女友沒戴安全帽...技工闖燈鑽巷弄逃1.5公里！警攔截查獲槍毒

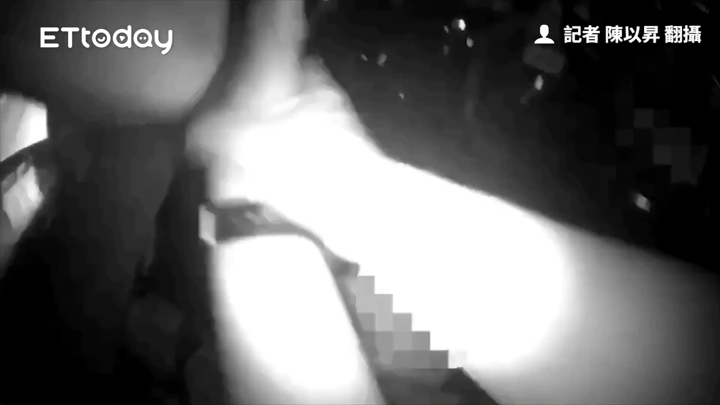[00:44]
然后在这个该男子所驾驶的机车上面置物箱内这个查获改造手枪一把，子弹5发。
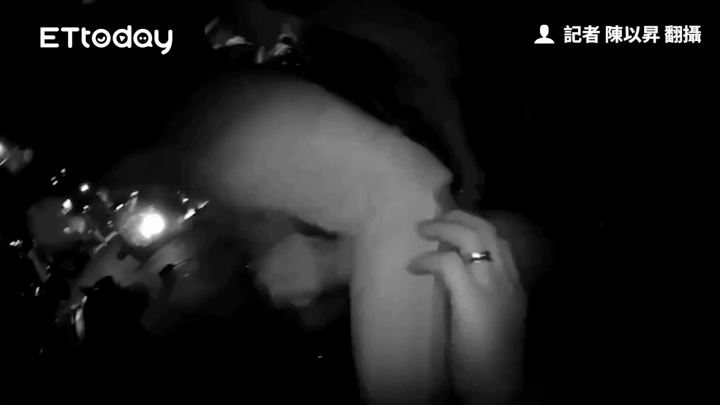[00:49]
那另外带回这个派出所去做一个了解的时候，在女子的身上起获管制的这个四级药品6颗。